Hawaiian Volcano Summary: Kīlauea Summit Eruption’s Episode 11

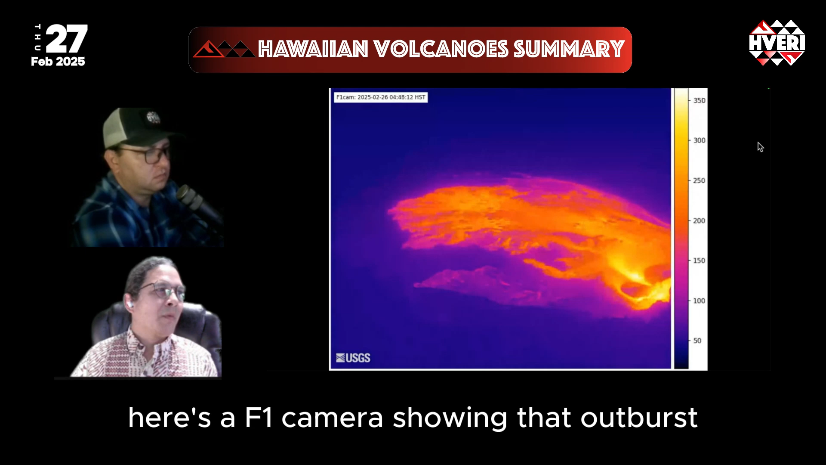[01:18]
Looked at it in a thermal view, here's an F1 camera showing that outburst and that march across the crater floor, as well as these ooze-ups on this northeast side
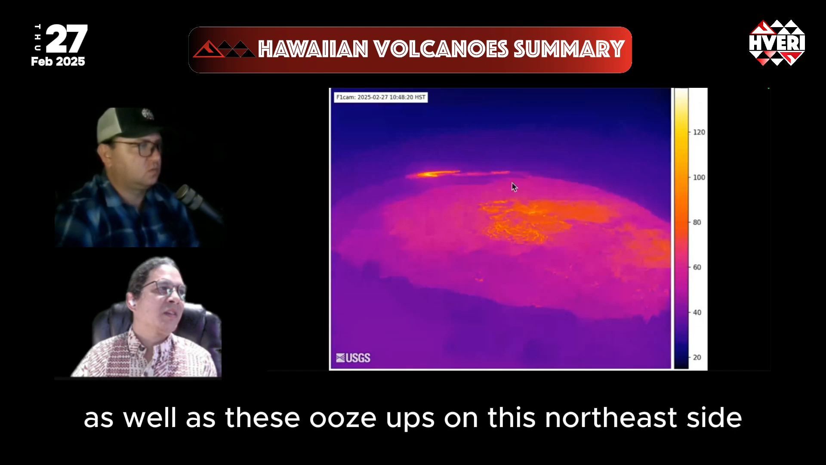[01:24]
as lava flows from underneath a crust to emerge in that area over there.
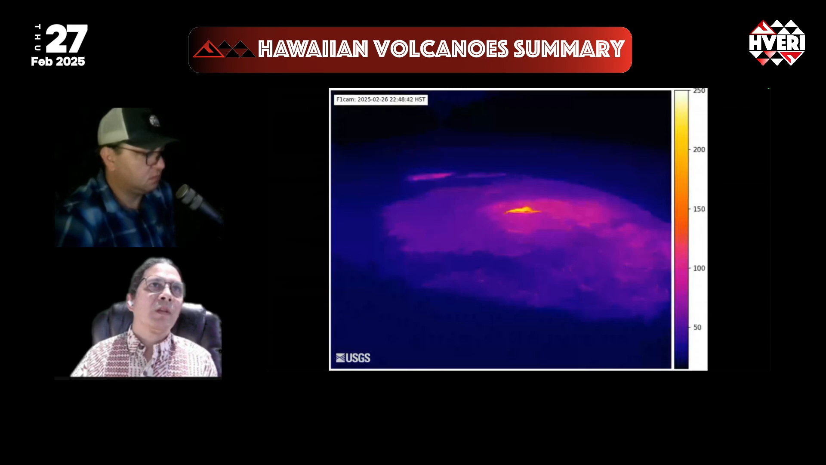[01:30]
And one last time lapse to share in our summary this week.